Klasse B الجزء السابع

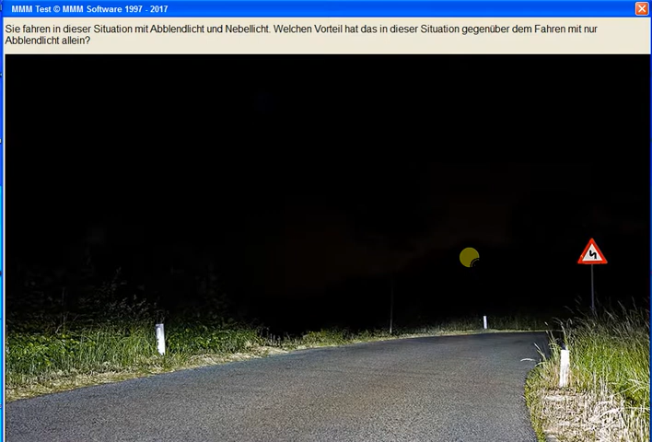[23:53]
أي بمعنى أنه كذلك المناطق الجانبية على جانب الطريق راح تكون الإضاءة بها واضحة وقولة به جيدة. إذن الإجوبة صحيحة.
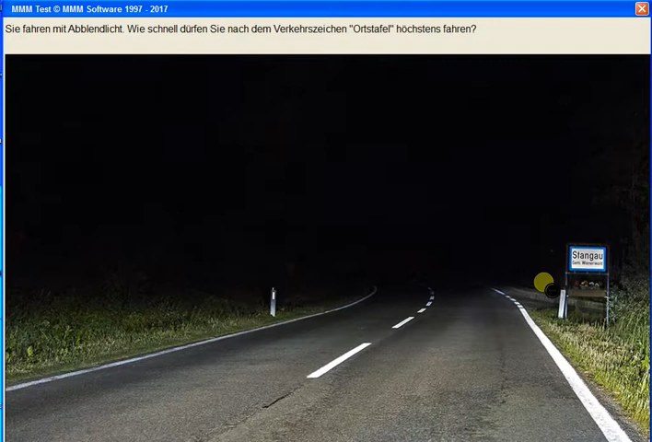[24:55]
لوحة المدينة، لوحة التعريفية بالمدينة 50 كيلومتر، لأنه هنا قانونا المدن أو السكيبيت 50 كيلومتر بالساعة.
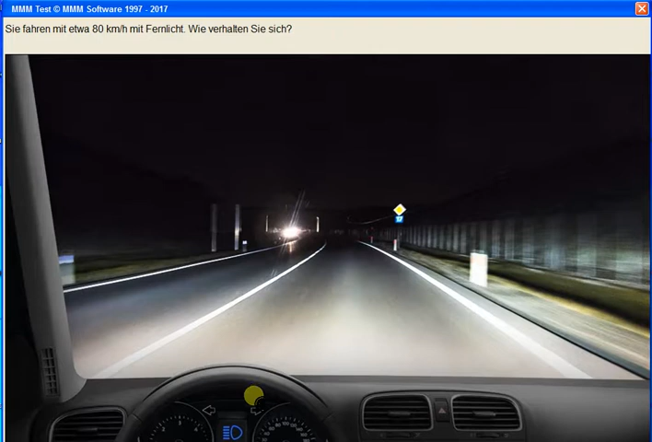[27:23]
وعندي هنا أنا الفيرليشت أنا إن شاء الله العالي، عندي هنا أنا كورفة، كيف راح أتصرف؟ راح أخذ أطفي الضوء العالي وأشغل الناصري، وبنفس الوقت أخفف السرعة لأن عندي هنا أنا جيجن فكر، والجيجن فكر إن شاء الله عالي، كذلك أنا راح أنعمي أو راح أعمل مقابل شبلنت أب